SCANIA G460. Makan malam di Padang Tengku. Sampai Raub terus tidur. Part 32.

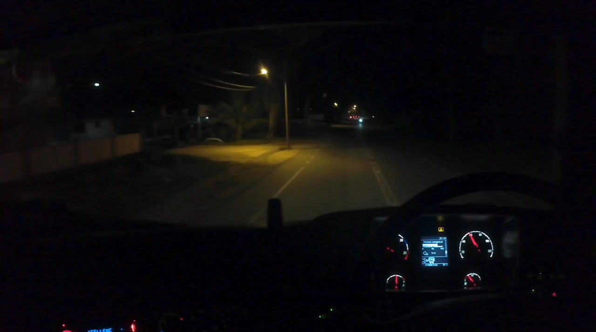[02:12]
itu kedai apa tu? Parking kedai apa dekat kedai ni depan ni kan? Sini.